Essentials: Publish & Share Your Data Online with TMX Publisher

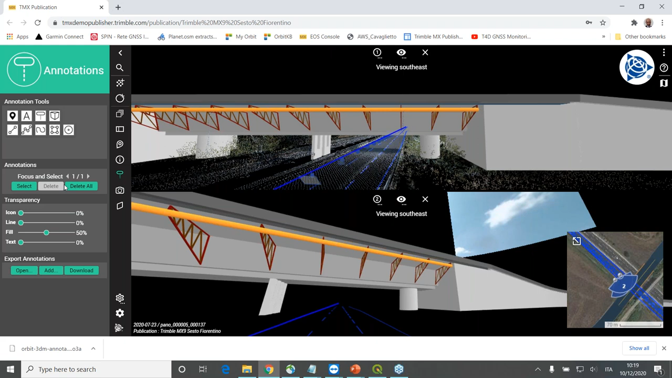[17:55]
I can also export again as an annotation file and send this annotation file to someone else. And then simply my colleague could take it and upload it locally on the publisher, in order to visualize how the bridge would look like in the same data set. A 3D model, once georeferenced, can also be used in the publisher as a real resource. What does it mean?
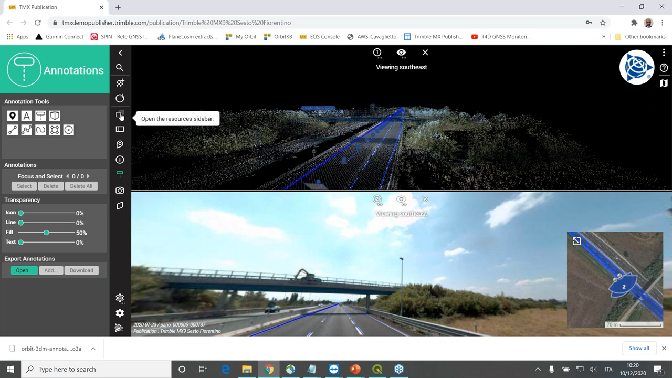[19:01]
And maybe this is something I'm going to show you how it works. So if I'm going to the resources, I'm opening the resource sidebar. You see that the administrator uploaded also this file, bridge sestel mesh. That's the name of the 3D file, 3D model file.
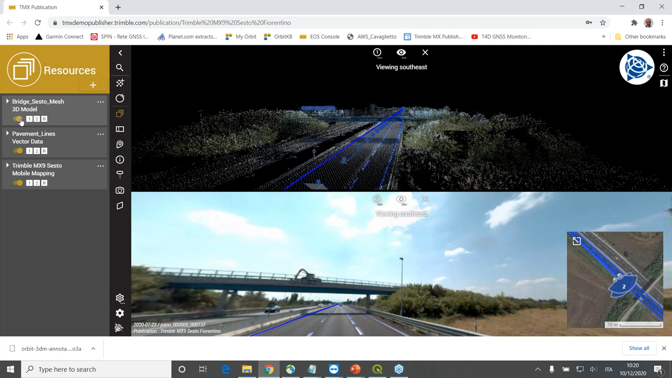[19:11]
I can turn this on, and now this bridge has been loaded or uploaded. And there we go. So in a slightly different position than the annotation I created.
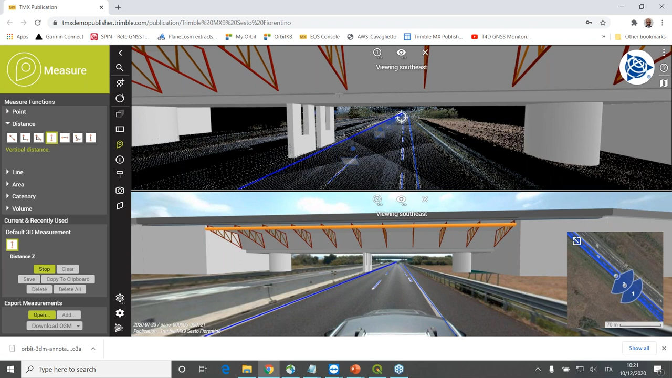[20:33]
I can click on one point and then I can click on the ground. And now I have my clearance between this element of the bridge and the road. Or differently, I can zoom in from here. I could take a point on the bottom of the bridge and do my second measurement. And now I have the clearance between my 3D model and the point cloud. And this is a quite nice tool to make verifications,
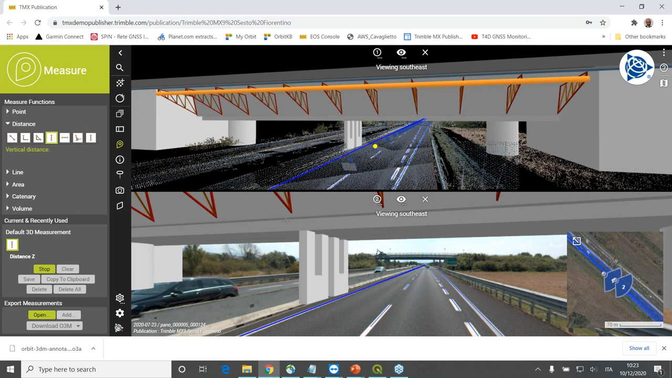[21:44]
I think I get one point and take the second. Once you're here, you can also go to your snapshot, and then you can decide which view, from which view you would like to take it. For example, I take it from view number two, which is the one where I have the imageries, the spherical imageries. I just select this, and then I can click take snapshot, and I have this. And I can download as an image file, or I can just click here to adjust to visualize this, how this snapshot looks like.
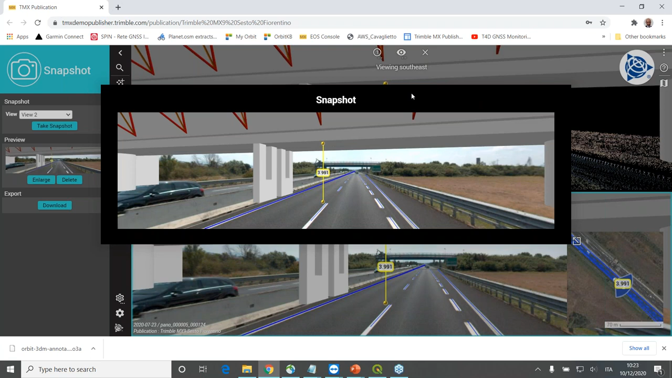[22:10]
And then you can, of course, delete. So the images as well can be, some file you can export and make use to, you know,
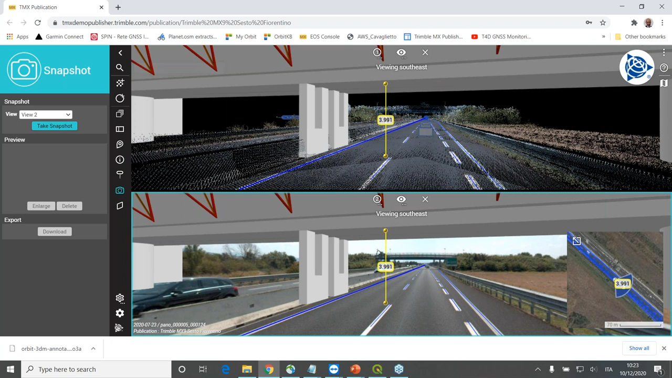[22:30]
as a material supporting your project. Okay, I'm going to switch off the bridge 3D model now, and I want to show you something else, another measurement. Let me just close this measurement functions.
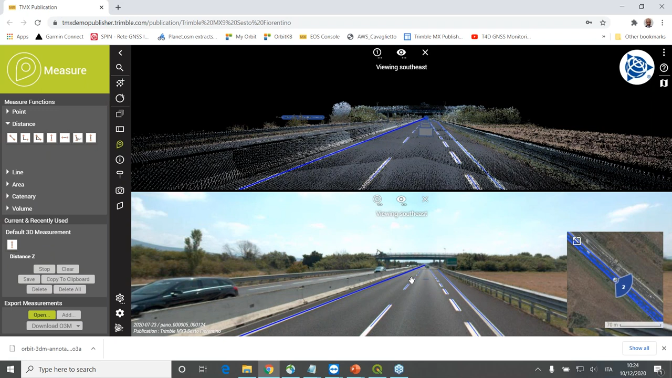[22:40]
I am going now, I'm navigating again to the bridge, which is the existing one, which is in the data set. Which is this one here.
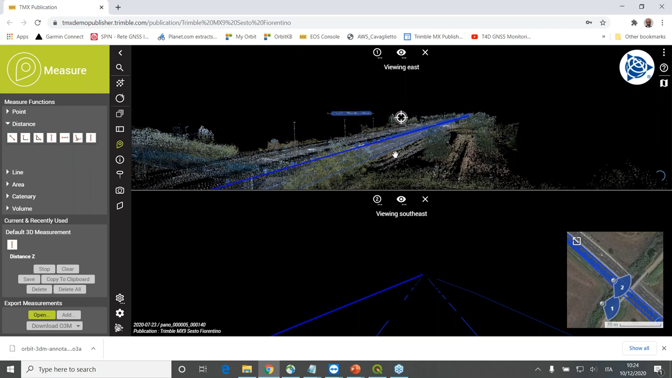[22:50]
And I'm just going here because I want to show you another tool which is available here, which is the slice view with its own sidebar. For example, here you see that I have this bridge, and what I might be
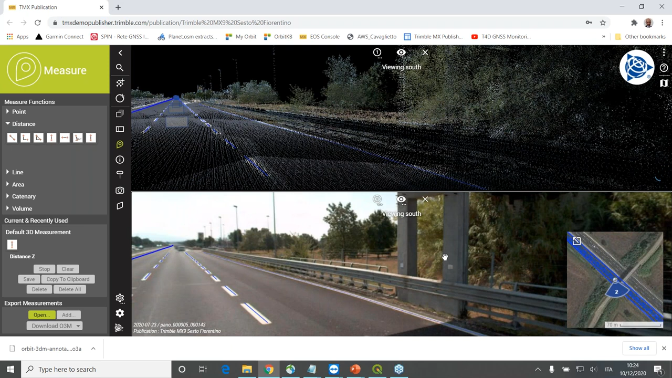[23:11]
interested in is having some geometrical informations about the pillars of this existing bridge. So what I can do is I can take this slice view tool. I can specify the way I would like to have a slice or basically a section created. For example, I would like to create an horizontal slice with one click, one coordinate. I select this tool. I go in here. I just go on my pillar of the bridge. I do my click.
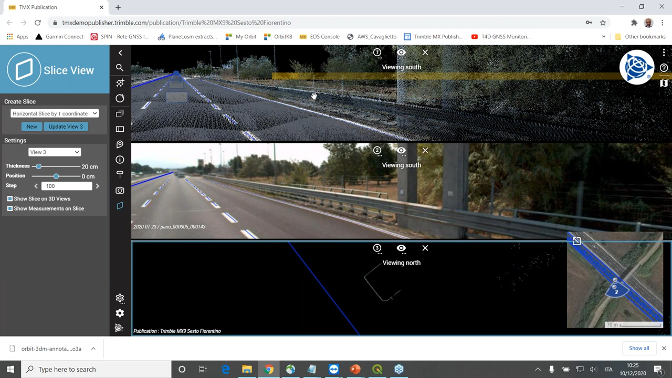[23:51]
And you see here, actually, I can see a section, horizontal a section of this of the pillar of the bridge. From the mobile mapping view, from the 3D view, you can see the sides of your intersecting plane. I can play with the thickness of my plane, make it larger or smaller, and I can change the position of the intersecting plane. And once I have this, what I can do also from here is I can go to the measurement tools, and again, maybe I can take the distance measurement tools, and also from here I can do my measurements,
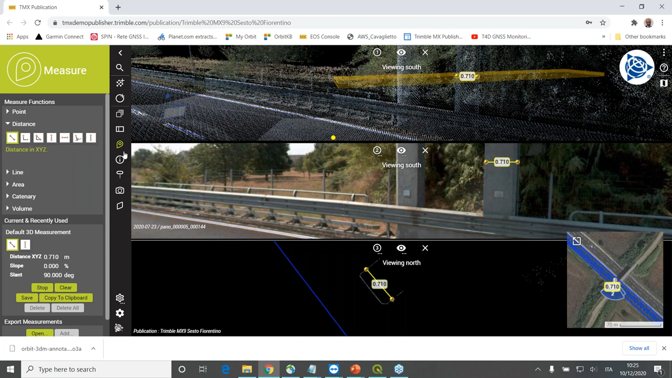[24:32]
and this information can be saved or can be exported or can be used as a verification in a kind of verification workflow. You can create this kind of you can create horizontal intersection planes, or if I go back to here, let me just close this view and maybe I show you
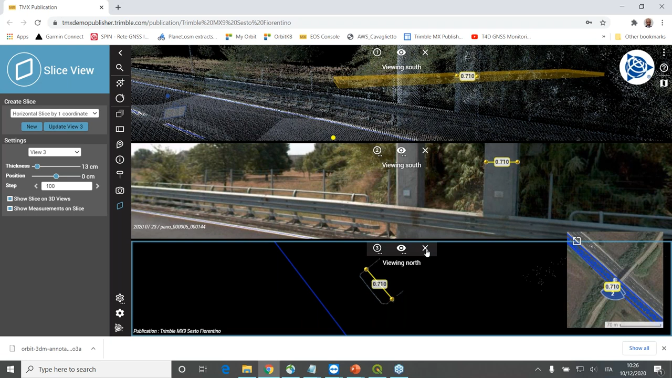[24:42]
another way to create another kind of plane. So just parking the car a little bit further away. Another way is creating a vertical slice, for example, by picking two coordinates. And this is what I'm going to do now. I just create a new one. For example, I can click 1, 2, I'm creating this one.
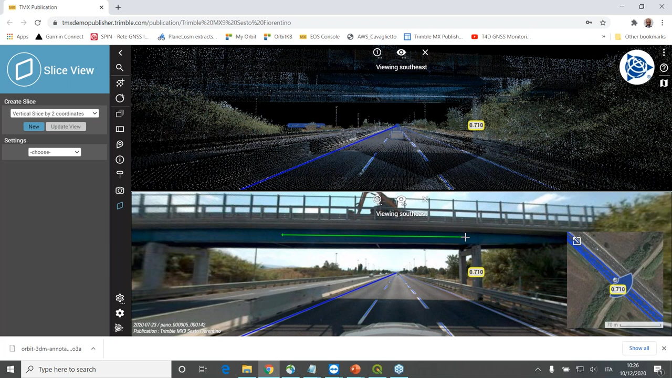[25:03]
And now you can see that I have this different kind of view. This is basically a cross-section view. And also for this one, I have the chance to increase the thickness or reduce it. I can just move my vertical intersecting plane,
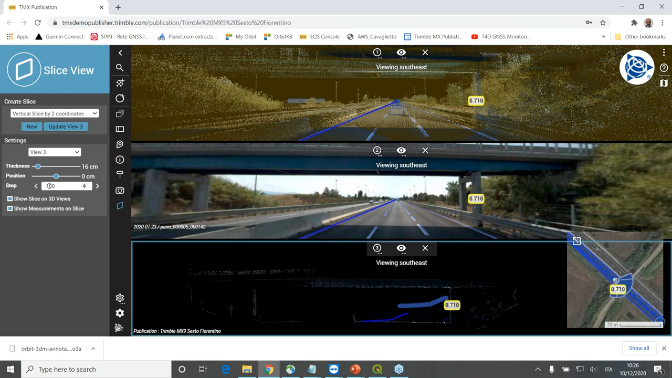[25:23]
and or I can identify here a step to move through my data and move the cross-section. And also from this visualization, of course, you can take your own measurement tools and just compute your clearances in respect to the elements which are visible in the cross profile. Okay, I'm just going to clear this and then closing this. And this is this was basically
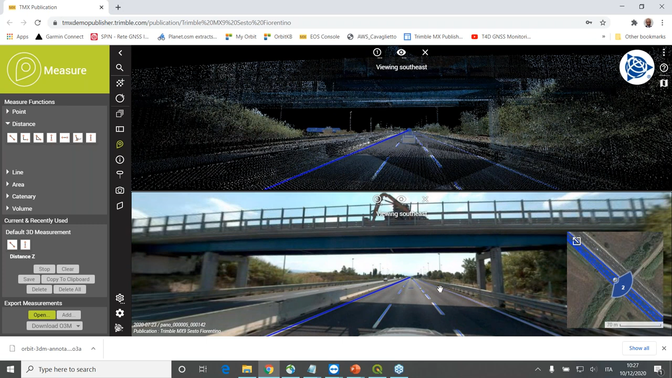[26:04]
the slicing view you have in the publisher, which again is a tool which gives you the chance to analyze or inquiries or look with a deeper understanding of your mobile mapping data which you have been uploading. So beside all this, of course, if you have been enabled by the administrator, you can make use of all the measurement functions which you have. So you can measure different kind of measurements. You can do different kind of measurements like point, distances. You could compute a point.